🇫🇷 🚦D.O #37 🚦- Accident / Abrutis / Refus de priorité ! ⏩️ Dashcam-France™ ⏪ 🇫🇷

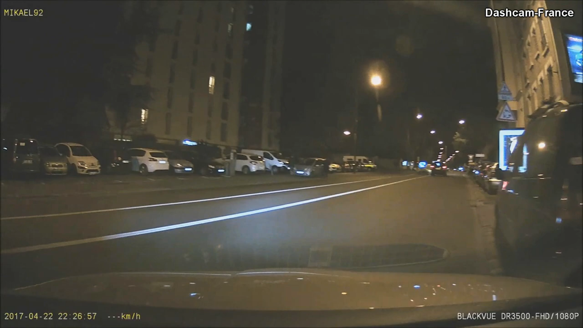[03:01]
Mais Benoît, ils nous l'ont grillé la priorité, sa mère.